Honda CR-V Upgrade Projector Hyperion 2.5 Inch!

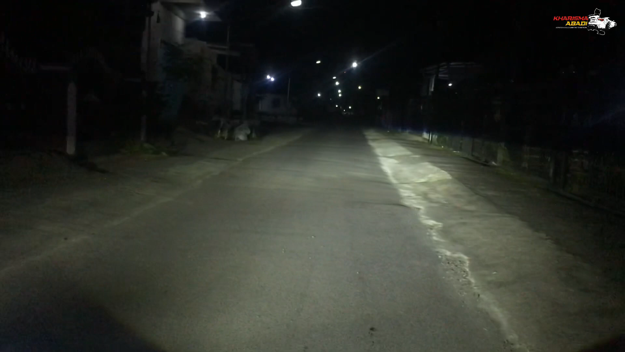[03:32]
Ini merupakan cahaya dari Hyperion 2,5 inch ini. Dim. Dan untuk view dari dalam kabin seperti ini. Mati. Lampu utama. Dim. Kalau di luar seperti ini.